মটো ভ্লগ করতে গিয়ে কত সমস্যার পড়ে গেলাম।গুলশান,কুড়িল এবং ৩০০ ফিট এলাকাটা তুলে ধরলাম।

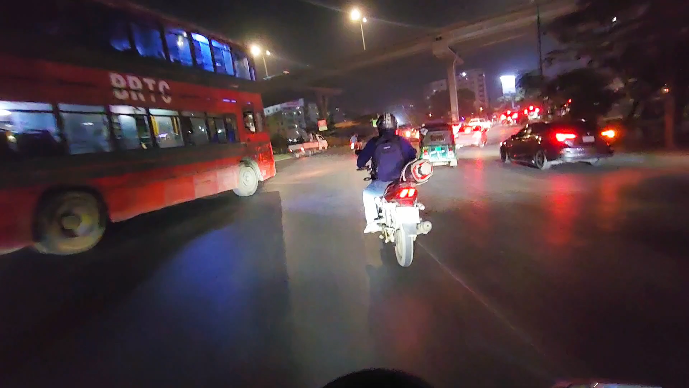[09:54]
जो गारी पाई बारेर मुद्दे जाए किसों � तीन्चों बीटेर दीके जाए एक अबर के
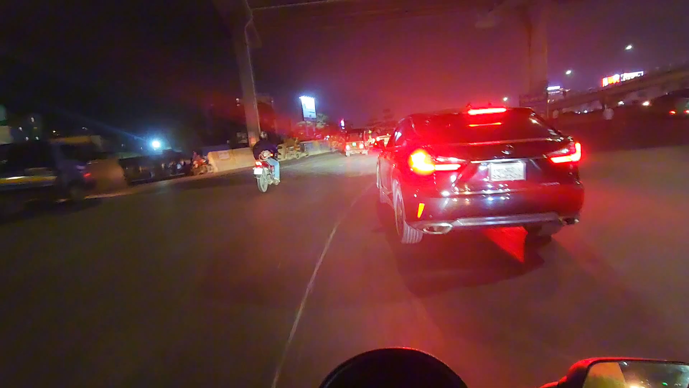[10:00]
से उपड़ा गारी उल्टा वर्द्या चले आशे तेदी के आपना देरके लोख कोरते आपना देखेन मानुस आटात करे दूखे जाए जिए देखने